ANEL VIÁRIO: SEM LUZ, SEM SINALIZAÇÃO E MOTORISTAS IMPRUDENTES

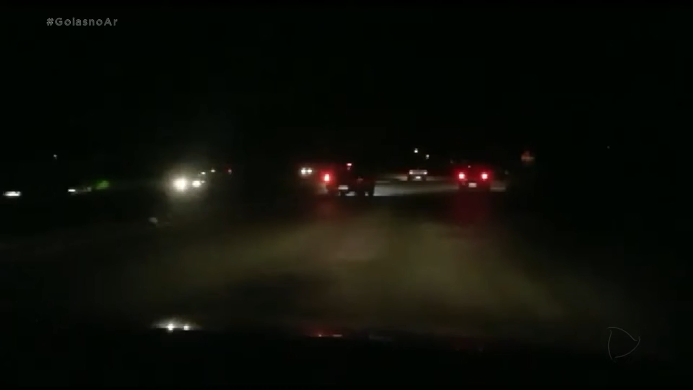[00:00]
É uma escuridão sem fim. Os vídeos enviados por telespectadores da Record TV Goiás mostram o breu no anel viário. Um risco enorme para o motorista que passa por lá.